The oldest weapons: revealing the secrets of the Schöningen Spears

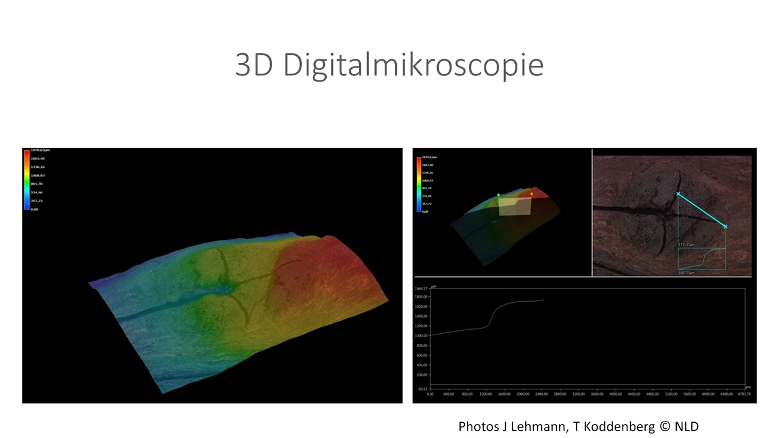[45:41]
and Jens Lehmann are really looking in great detail at features like the knots and how they were worked down,
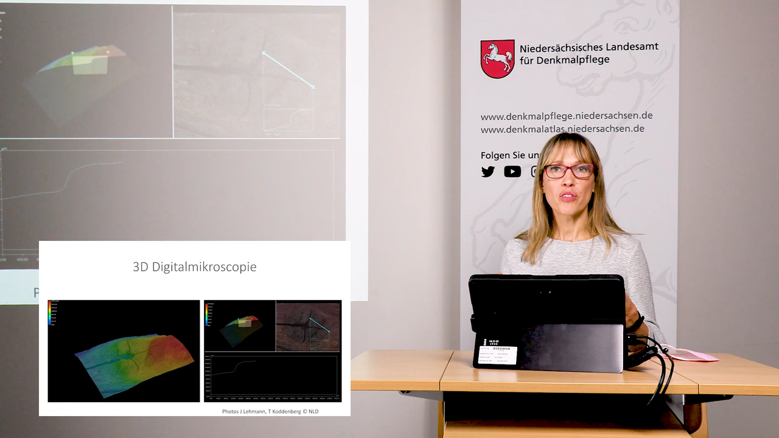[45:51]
and looking at the profiles of things like cuts and stuff like that so that we can understand, again, this manufacturing process. And finally, state-of-the-art CT scanning of the pieces is giving us new perspectives on the internal features of the objects.